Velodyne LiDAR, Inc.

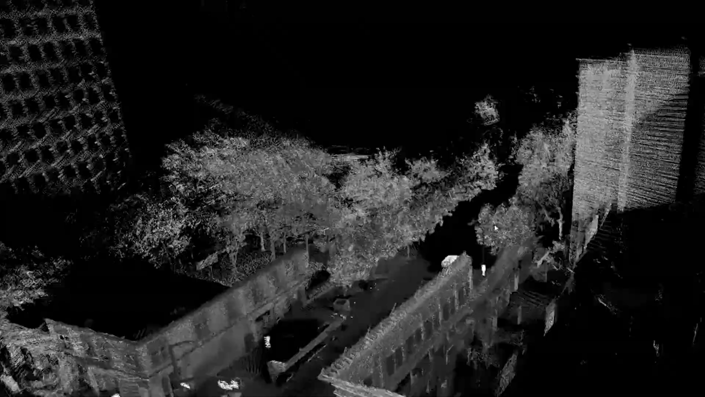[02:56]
Most of its application has been for actually making maps.
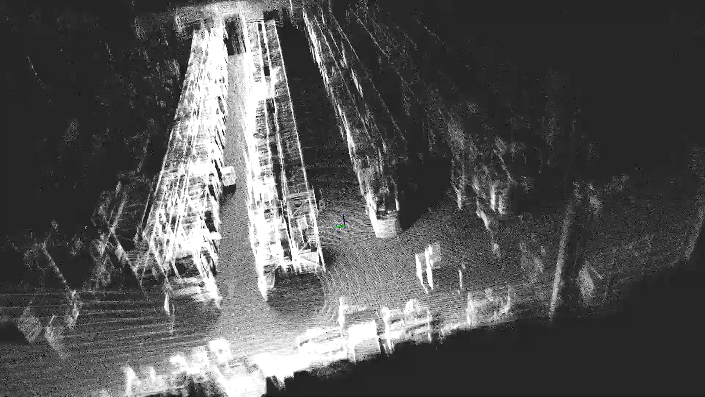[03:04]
instrument where people use our instruments to make 3D maps.
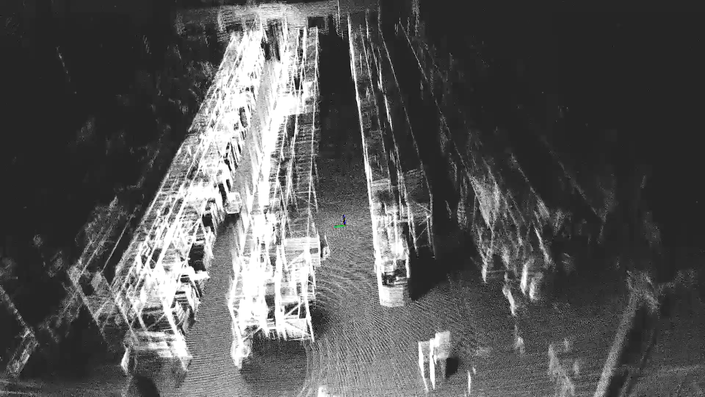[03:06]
And quite a few of these maps are out in the public.